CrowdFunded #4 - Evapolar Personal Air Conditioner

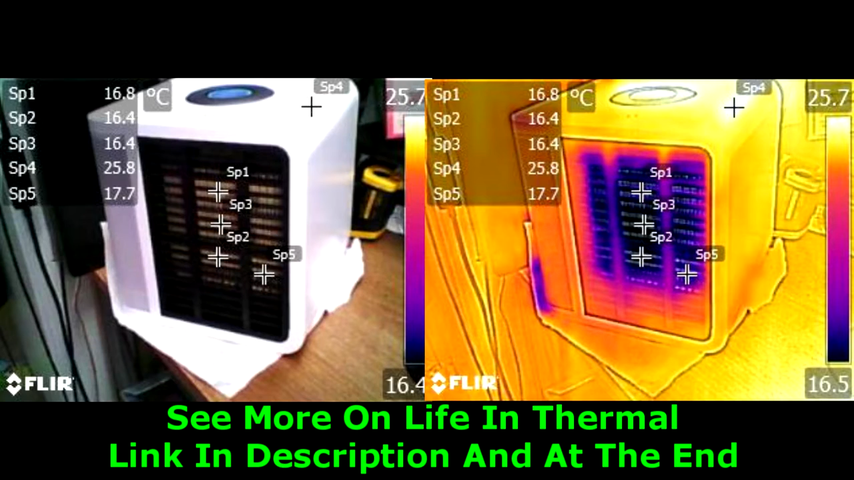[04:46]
Now looking at this thing in thermal, you can check out my second channel, Life in Thermal, to discover how cold it actually gets.
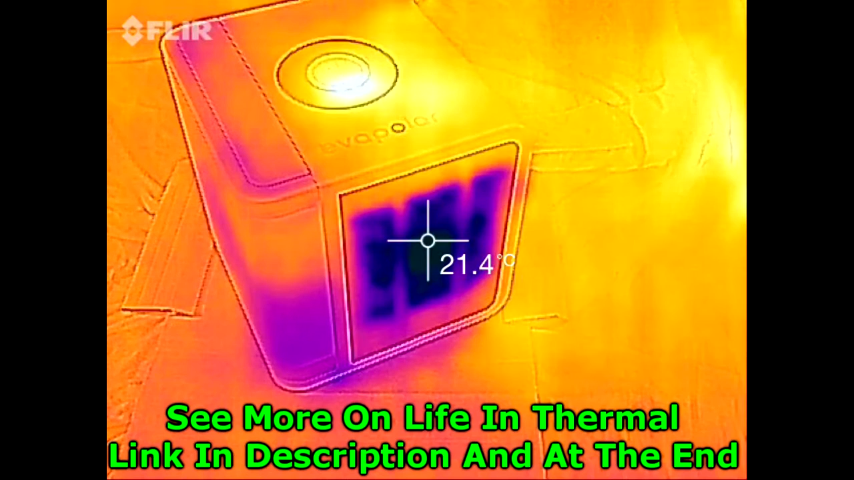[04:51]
On screen: spot 21.4°C
This is a thermal video, some thermography, and it actually cools the air pretty well, I've got to say.